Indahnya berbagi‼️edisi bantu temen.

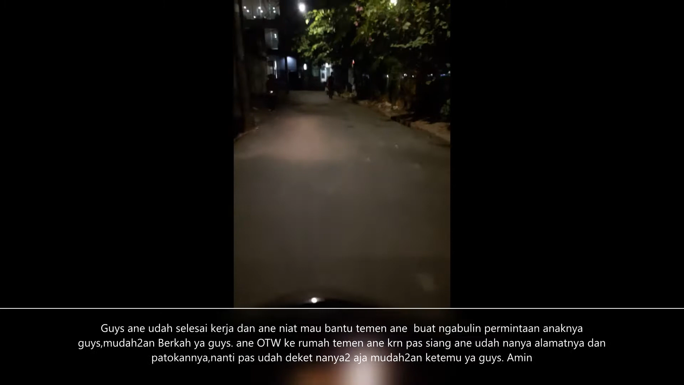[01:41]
Mudah-mudahan sih anaknya seneng ya ketika dibeliin burungnya. Wah, lampu merah guys.